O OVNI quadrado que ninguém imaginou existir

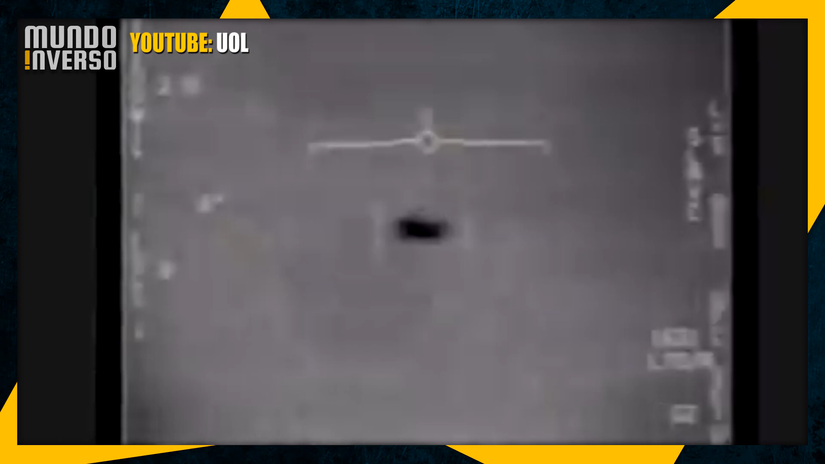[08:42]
E o piloto ficando visivelmente assustado
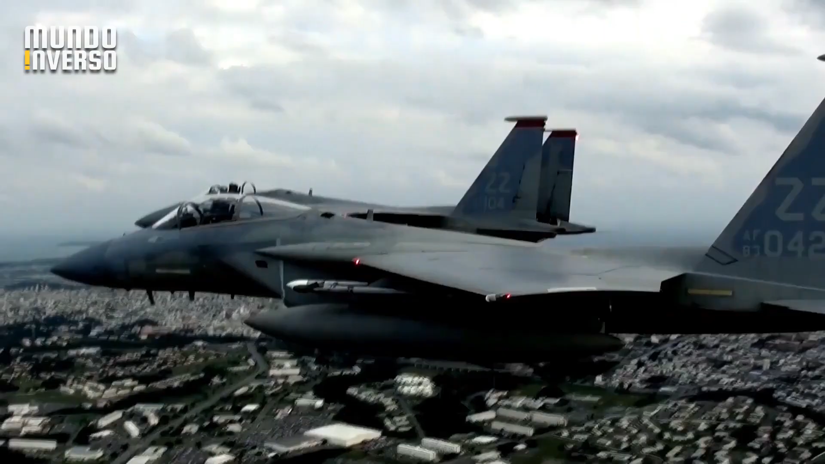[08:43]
com as manobras impossíveis que o objeto estava fazendo.
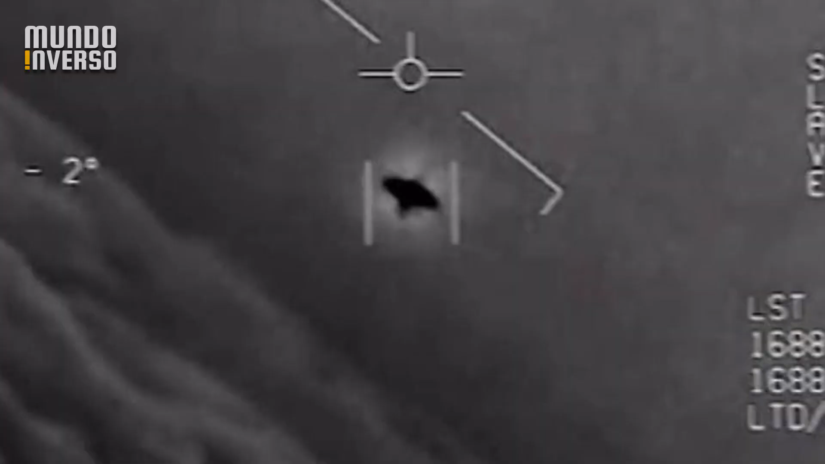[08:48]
Em um dos momentos registrados, cálculos de velocidade foram feitos para esses OVNIs,